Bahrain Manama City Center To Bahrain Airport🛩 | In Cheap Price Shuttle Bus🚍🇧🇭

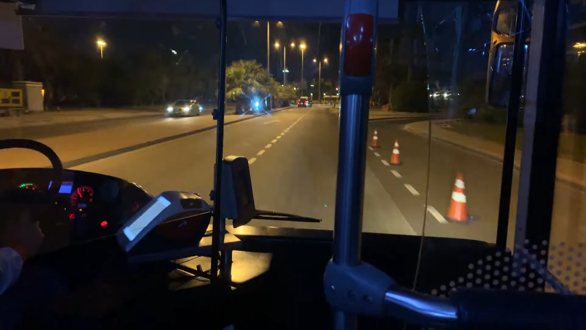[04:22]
جی تو گیز بس ہم ابھی ائرپورٹ کوئننے لگے ہیں
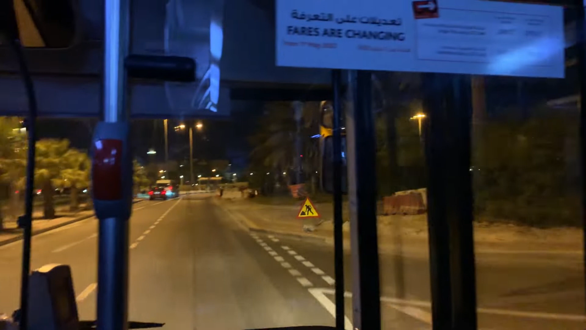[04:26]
یہ ائرپورٹ کی دوارہ ساتھ بس کے اندر بیٹھے رہے ہیں اور بس ائرپورٹ انشاءالام پہنچ جائیں گے کھوٹی دیر میں
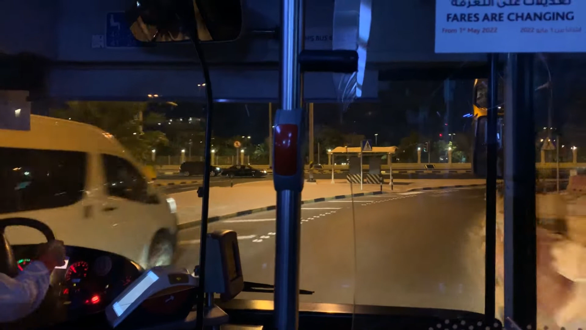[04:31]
تو آپ ویڈیو کے ساتھ بنے رہے ہیں امید کرتا ہوں آپ کو ویڈیو پسند آ رہی ہوگی تو منامہ بس ٹیشن سے آپ
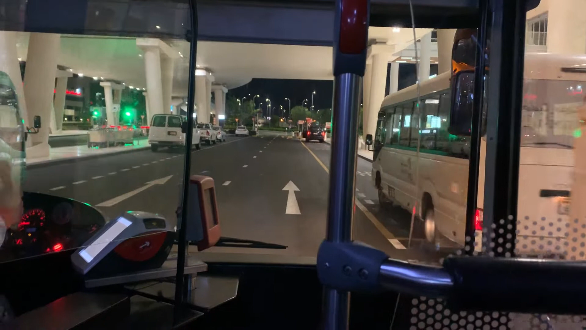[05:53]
ٹھیک ہے آپ ہی چلتے ہیں اور یہیں پہ بلوگ ختم ہوتا ہے اور یہ ہے سارا مہنمہ ائرپورٹ